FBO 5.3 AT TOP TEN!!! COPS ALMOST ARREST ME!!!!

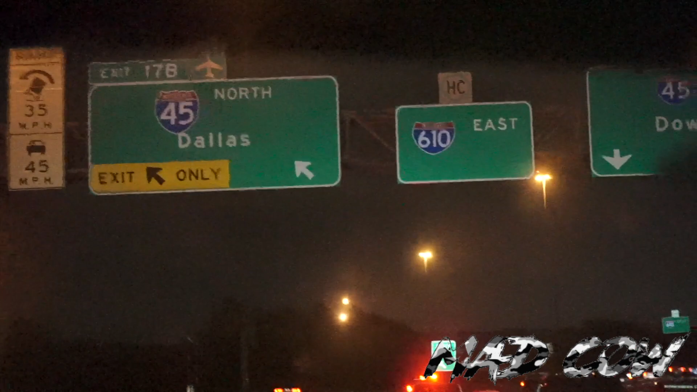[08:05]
Yeah, so there's one right here. Oh, why they blocking it?
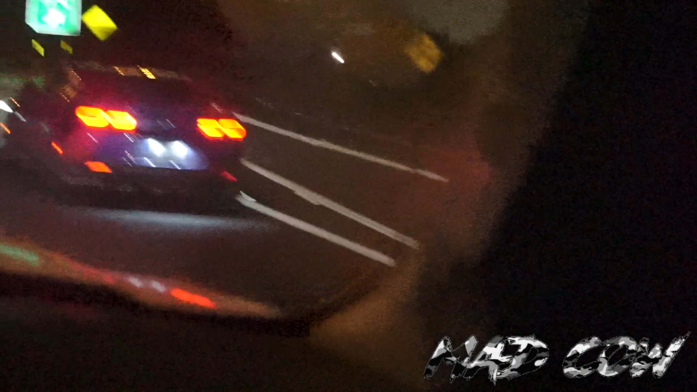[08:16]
So they're, why are they blocking them is my question. Because they block 45 South. Yeah, they probably got more cops up front, so. We about to see what's up with that. On any other Tuesday, it's not this hot.